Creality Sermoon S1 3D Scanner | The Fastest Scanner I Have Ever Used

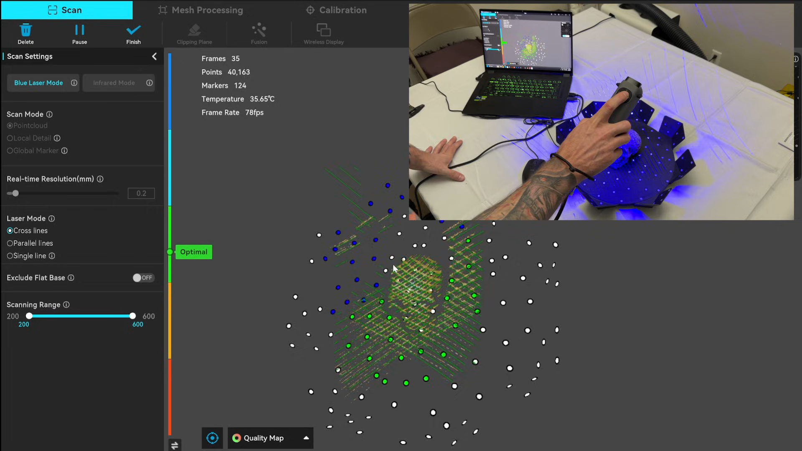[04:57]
to start the scan you can either hit the preview button in the software or hit the middle start button on the scanner i
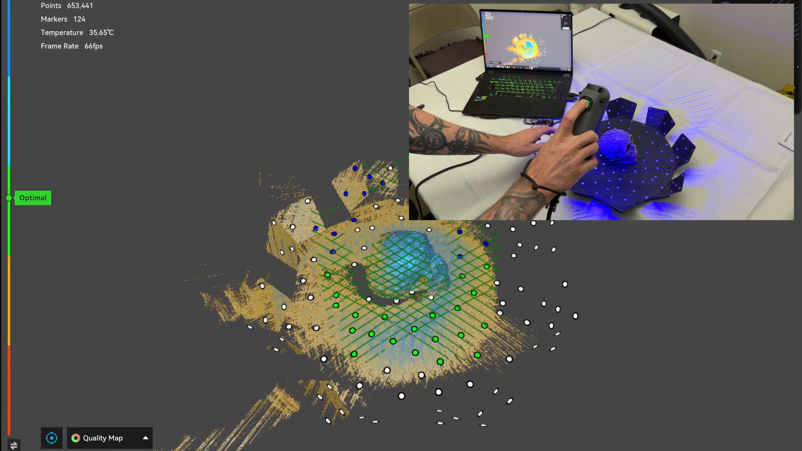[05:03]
am showing this in real time so you can see for yourself how quickly this actually scans i tried to keep
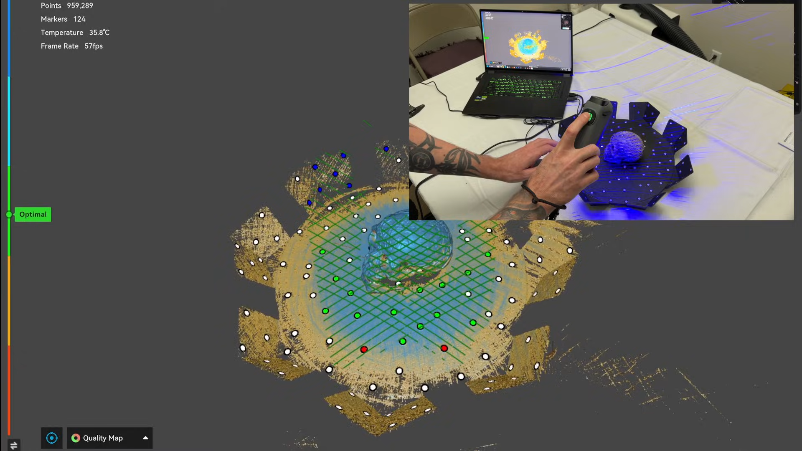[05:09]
the scanner in place and rotate the turntable to scan all around the skull
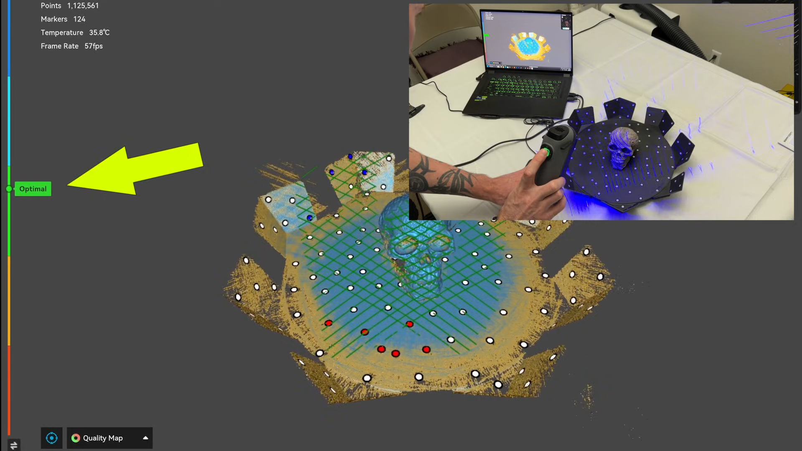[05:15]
on the left side you can see where it's optimal so i tried to keep the scanner in one place and just rotate the turntable this first scan
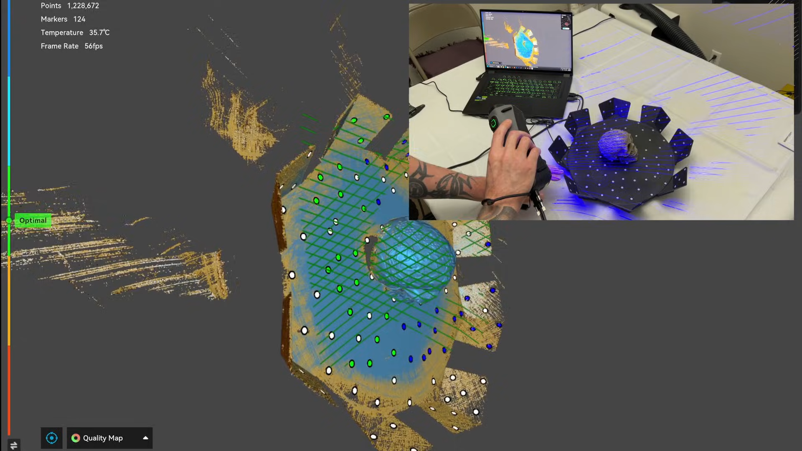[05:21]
i wanted to capture as much of the skull as possible some parts were hard to scan but the beauty of it is is
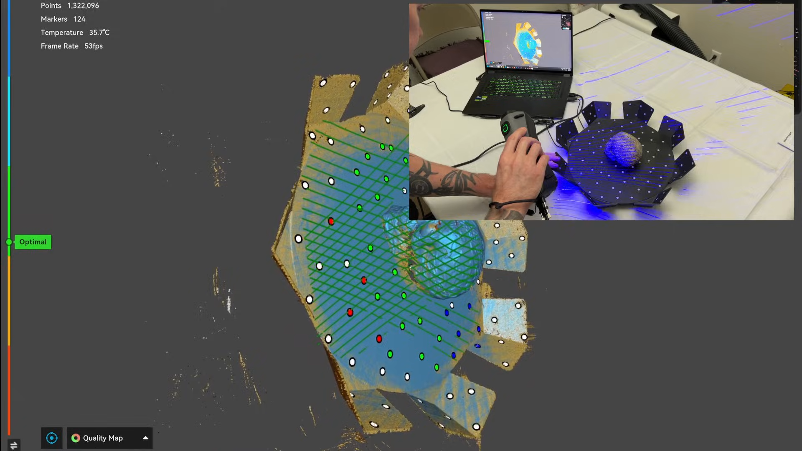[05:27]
you can just create multiple scans and merge them together later on if you need to
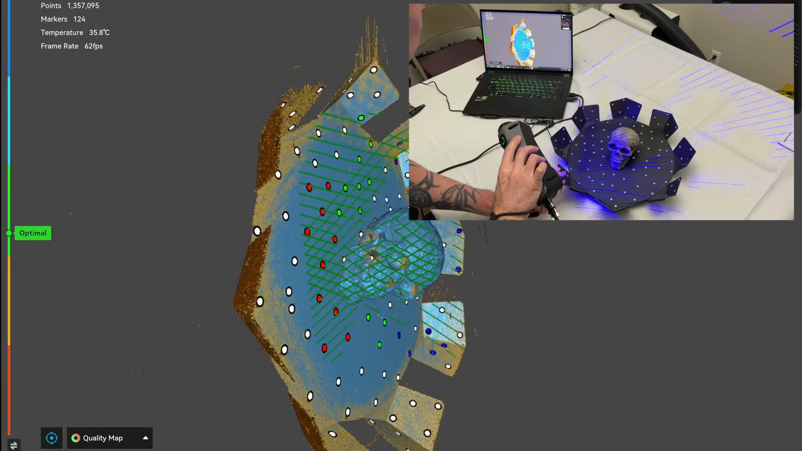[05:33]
once i felt i got enough of the scan i hit the start stop button again to pause it if
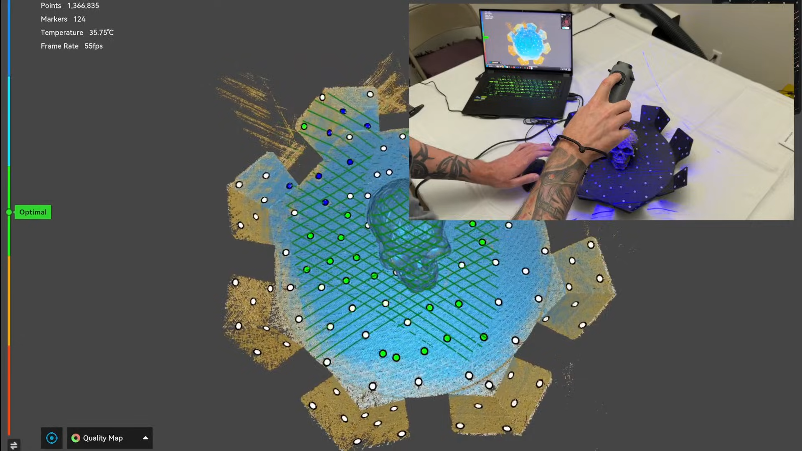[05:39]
you want to continue to scan more if you might have missed some spots you can just hit the start button again to resume but for this i'll click on finish
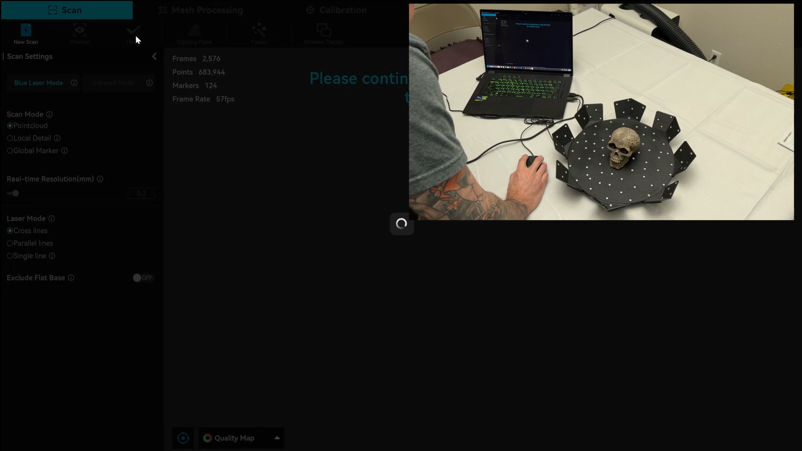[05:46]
and start a new scan looking at the preview i can tell that i missed a few
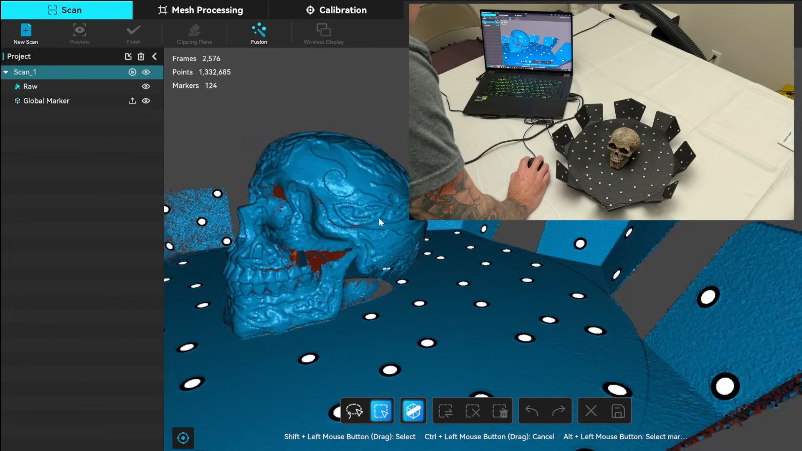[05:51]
parts but overall it's looking pretty good and it only took a minute to get so i'll start a new scan and rotate the skull on the side so i can capture the side a little better along with the
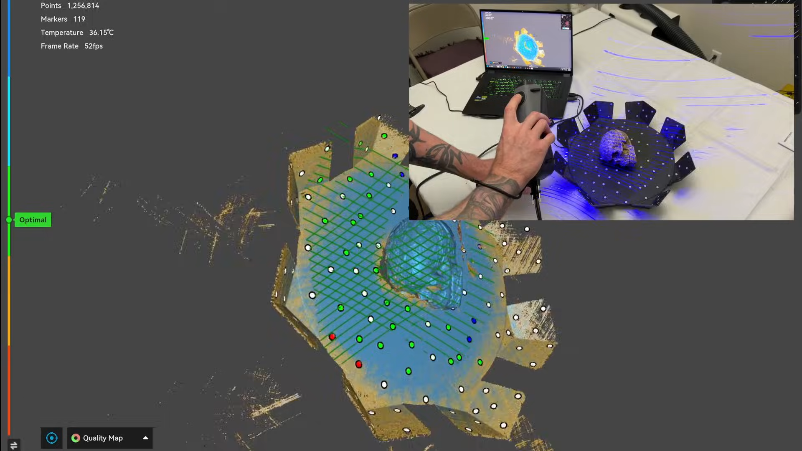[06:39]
and kept all the settings the same i sped
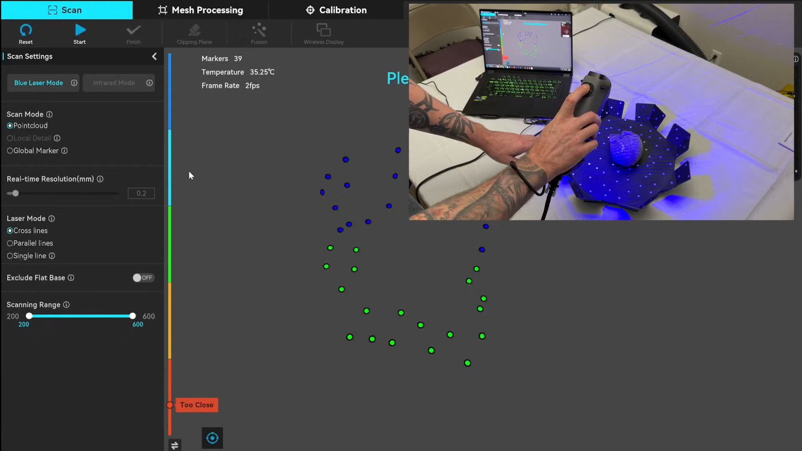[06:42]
up this scan as i think you get the idea once
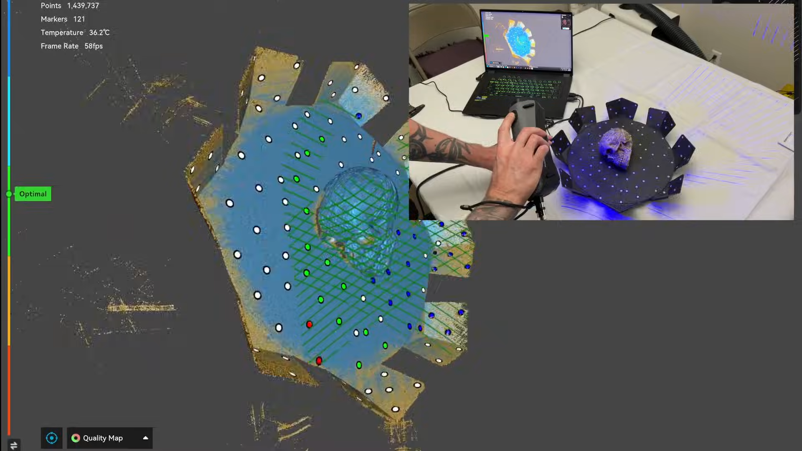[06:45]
it was finished i hit finished once again and this time rotated the
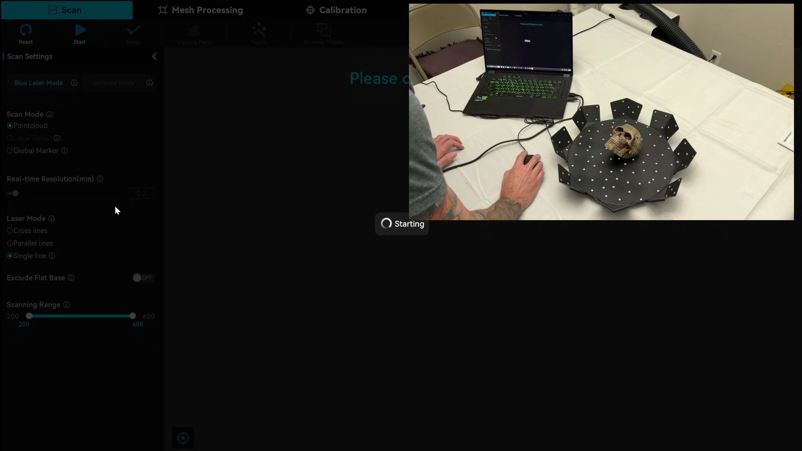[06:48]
skull so it was facing upwards this would allow
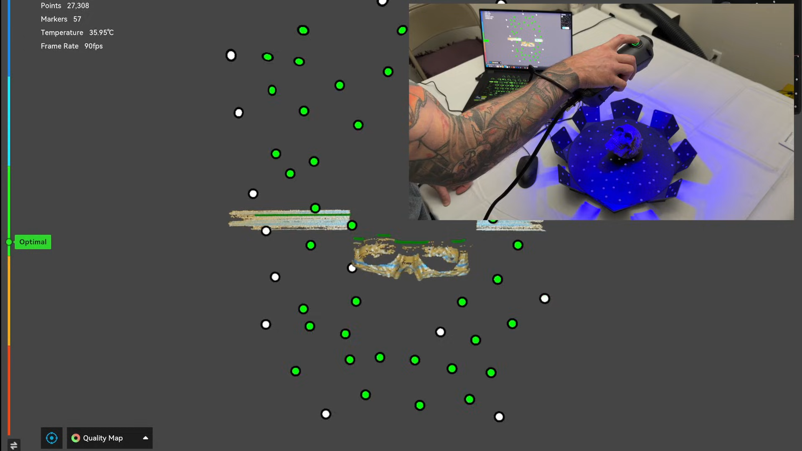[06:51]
me to scan the eyes and nose a little better i switched the mode to single line as this helps to get into the deep spaces that normally would have trouble i then hit start once again and started scanning as
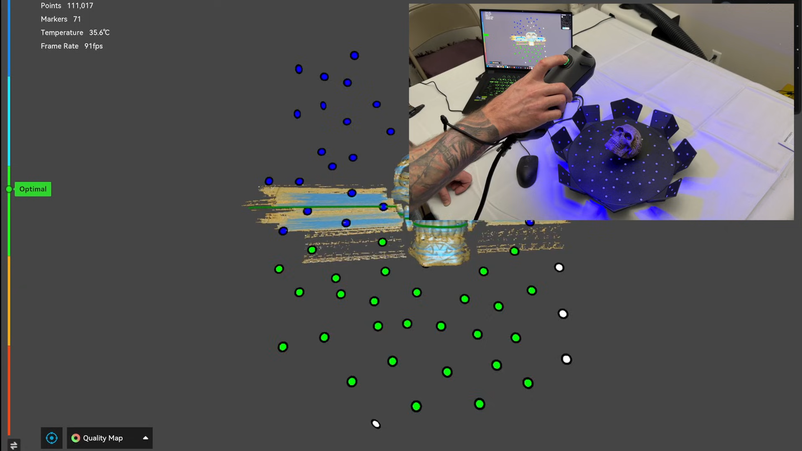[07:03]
you can see it is much lower this way but allows me to fully scan the eyes and nose
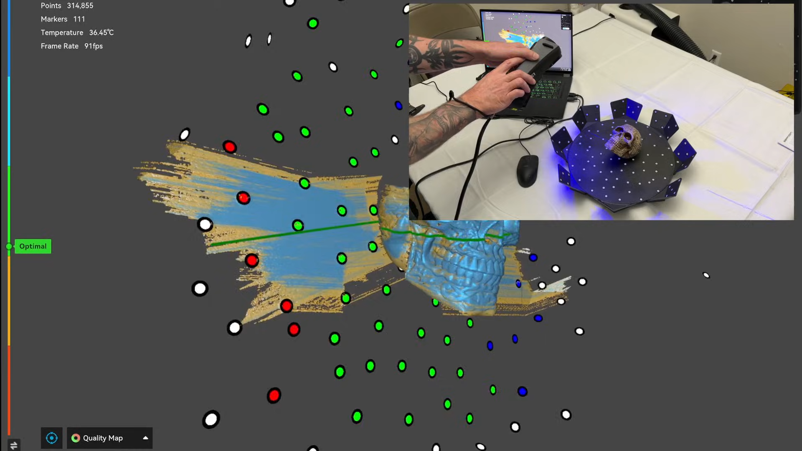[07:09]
when the scan turns blue you know you have captured it i feel like this part took the longest out of all of it but
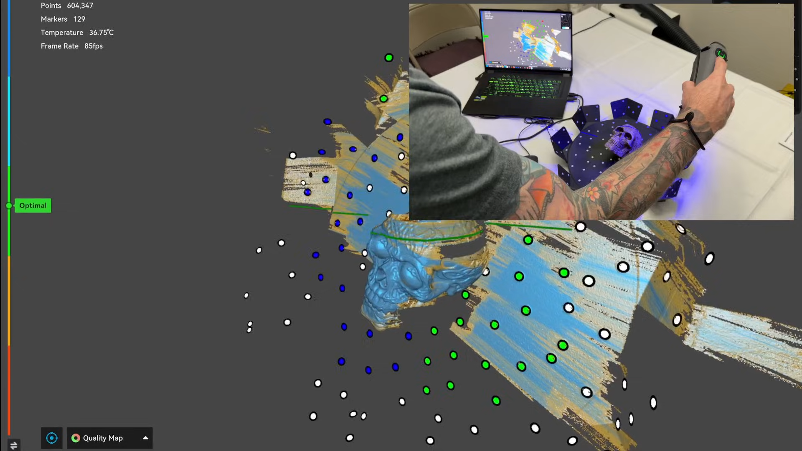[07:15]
it is necessary if you do want a good scan i will speed this part up again a little bit so i don't completely bore